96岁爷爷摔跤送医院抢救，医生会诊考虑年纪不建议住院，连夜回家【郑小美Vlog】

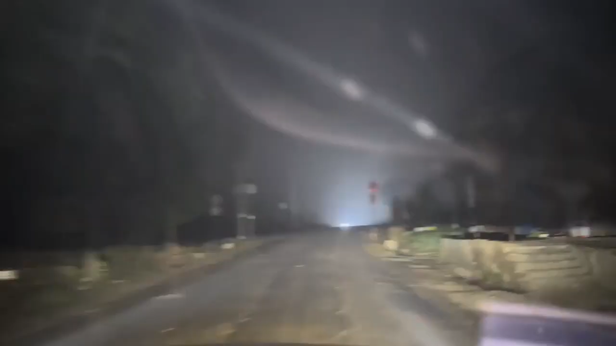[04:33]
这么大雾，已经凌晨回家应该2点钟了。 这样拍他妈的， 这个完全看不清路了，只能慢慢开。
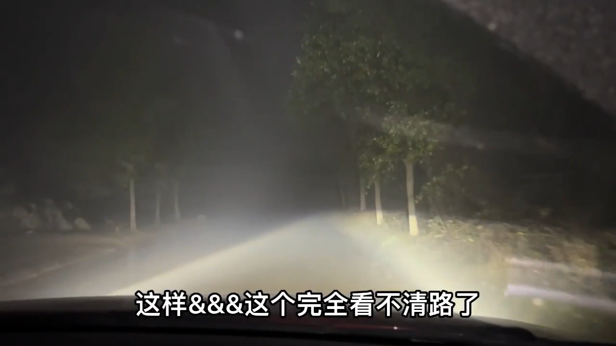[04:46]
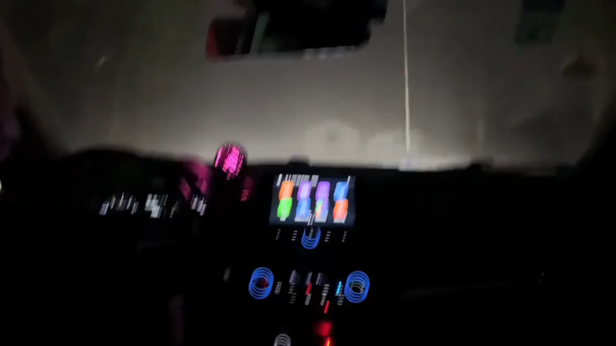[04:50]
现在这么大的雾，真的是开都开不动， 看不清了这里。